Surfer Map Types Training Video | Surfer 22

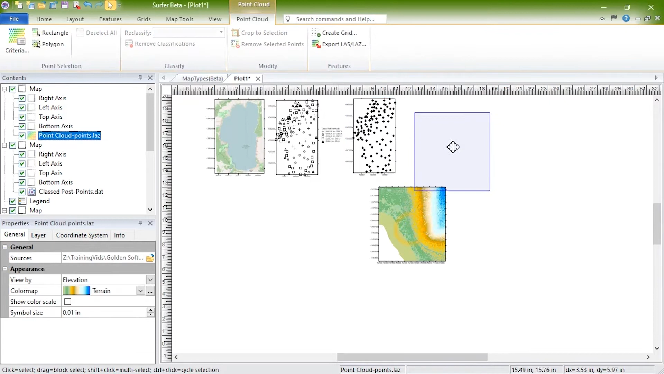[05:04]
The other ten map types in Surfer are based on grid files.